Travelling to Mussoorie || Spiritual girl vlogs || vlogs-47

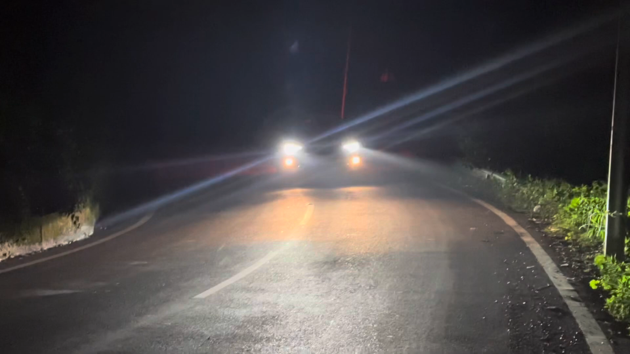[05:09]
अभी तो मैंने रात का भी दिखा दिया तो अब बात मैंने आपको रात का भी दिखा दिया।